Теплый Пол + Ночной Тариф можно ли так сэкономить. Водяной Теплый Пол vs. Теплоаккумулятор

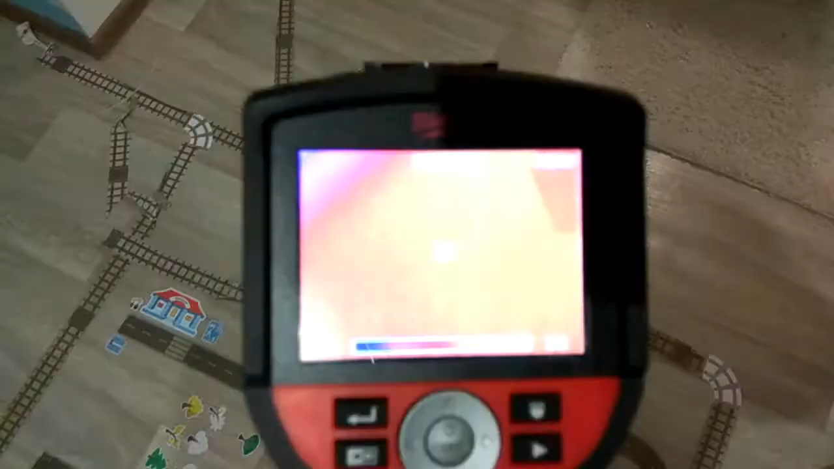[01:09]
Сейчас у нас на всех поверхностях от 19 до 20 градусов.
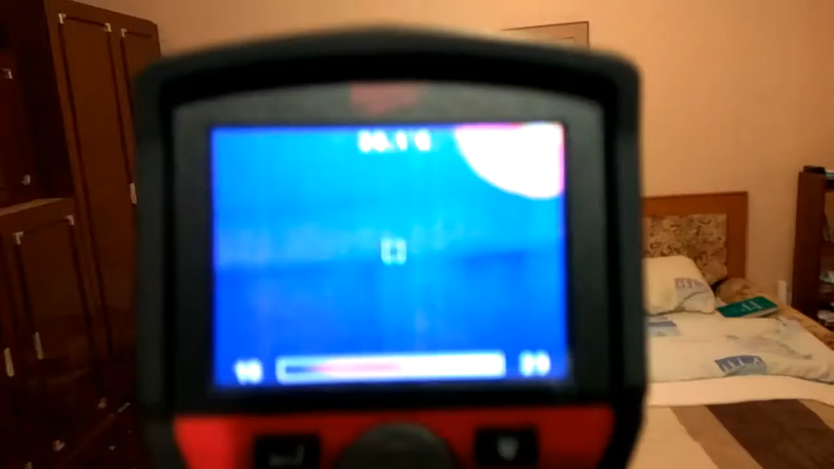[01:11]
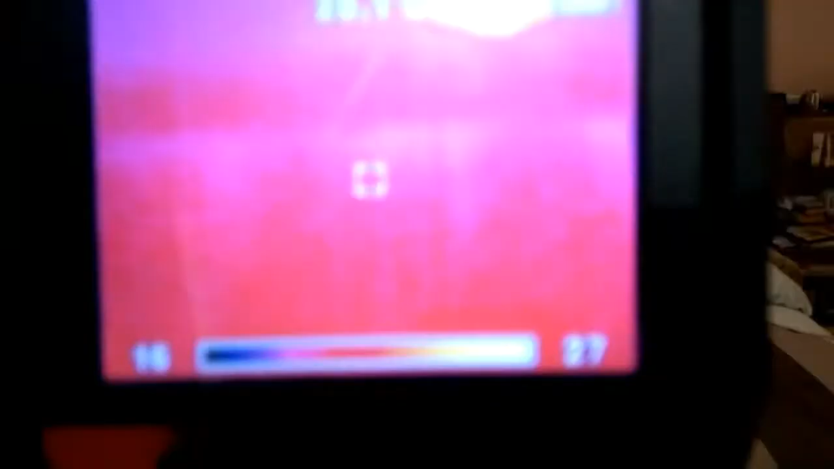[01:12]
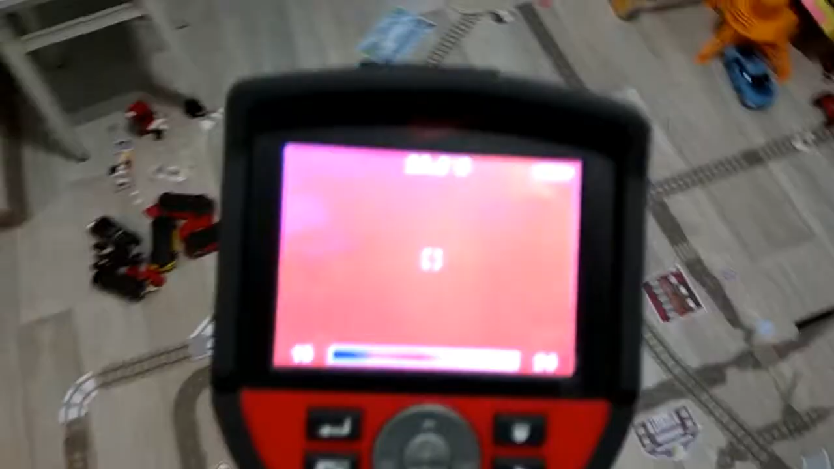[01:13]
Замеряем скорость, в какой они нагреваются.
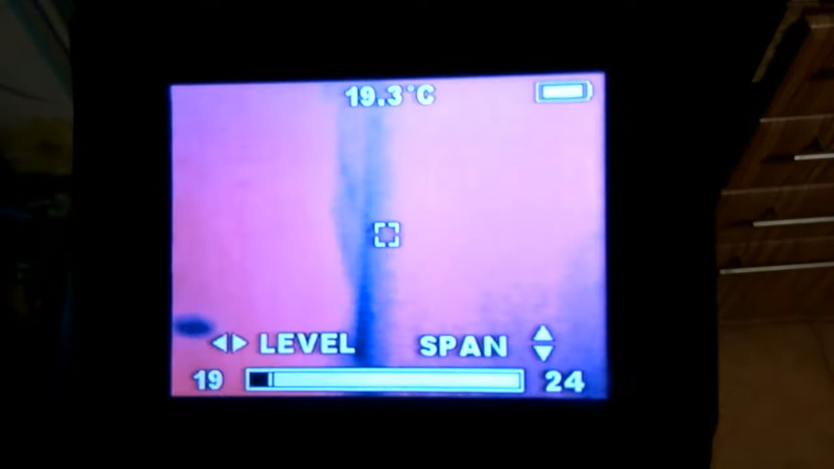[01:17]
On screen: spot 19.3°C
Настроим тепловизор на минимальную дельту 5 градусов.
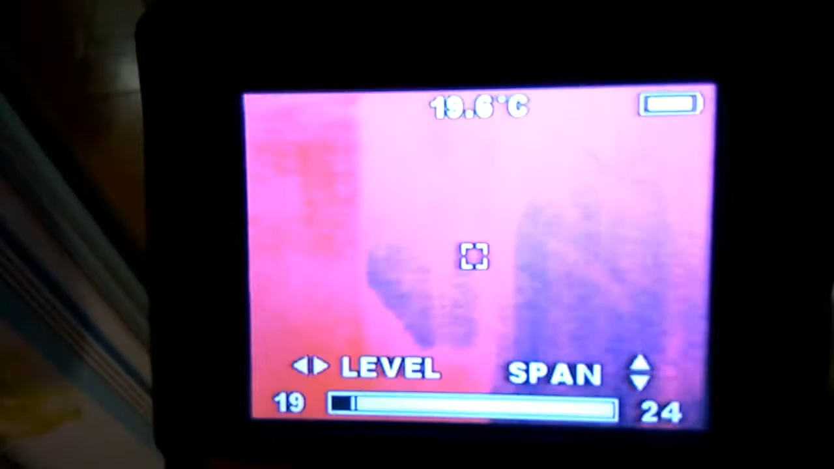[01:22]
И будем отслеживать, как нагревается пол.
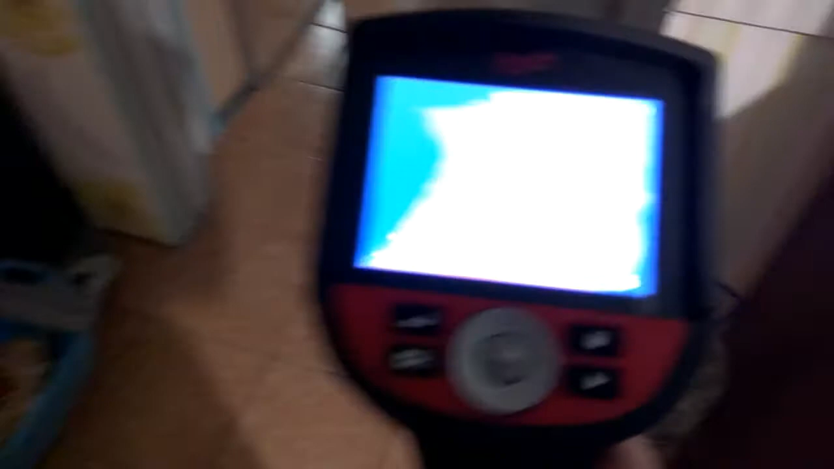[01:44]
И только сейчас начал проявляться наш теплый пол.
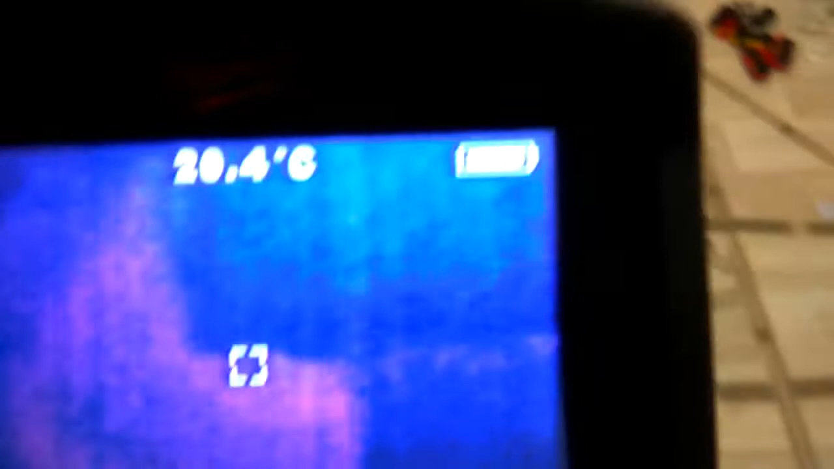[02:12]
Температура везде по петлям ориентировочно похожая.
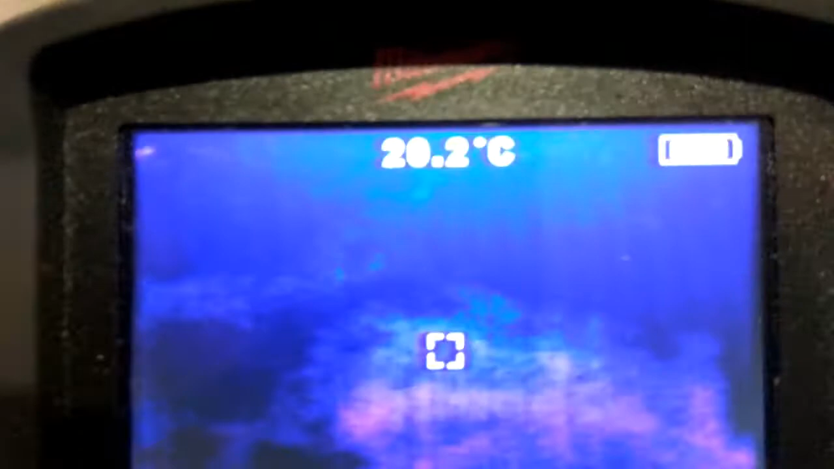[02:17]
On screen: spot 20.2°C
Вот включился теплый полотенцесушитель.
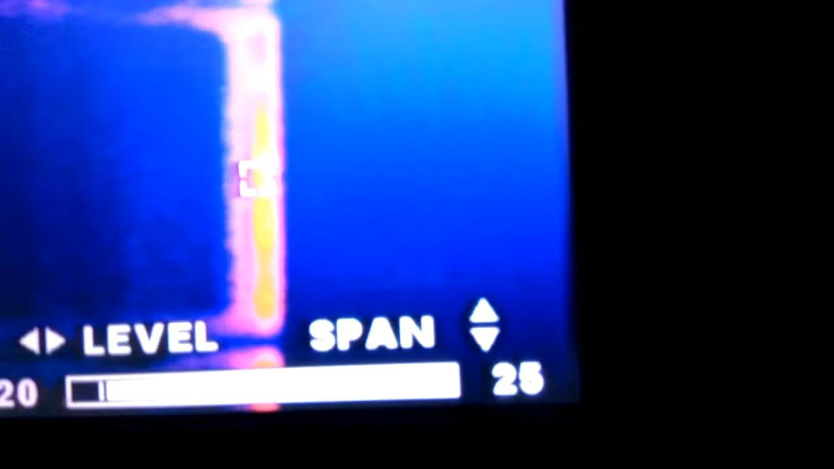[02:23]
Он тоже от теплого пола. Прошел час с момента запуска системы отопления.
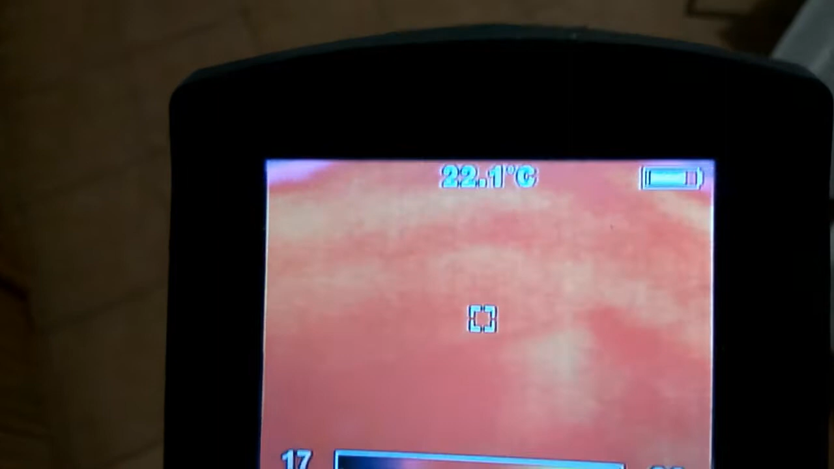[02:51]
On screen: spot 22.1°C
Температура пола в холодной части 22 градуса.
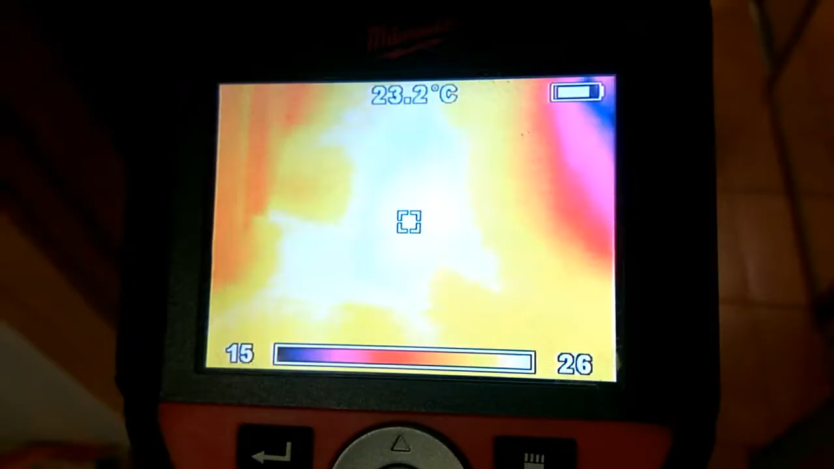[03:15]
On screen: spot 23.2°C
В некоторых местах уже 23,5 градуса.